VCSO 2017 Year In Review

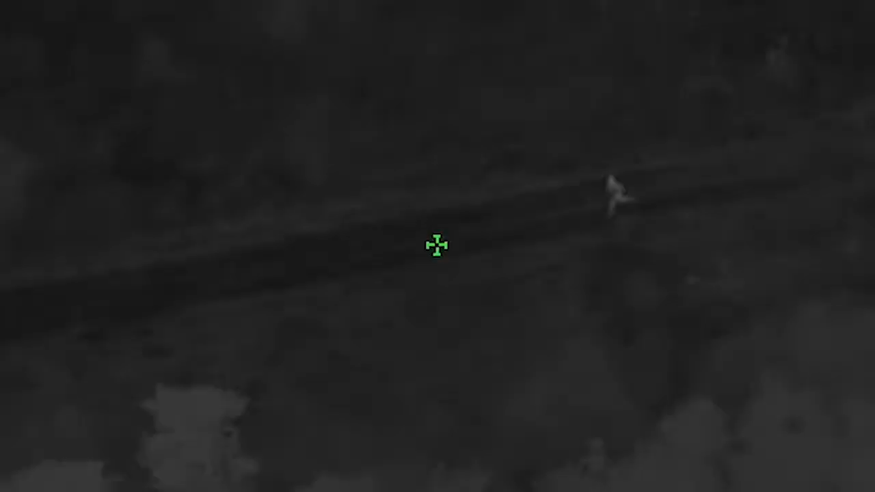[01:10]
Everyone, give us the air. We got one running on the power lines here.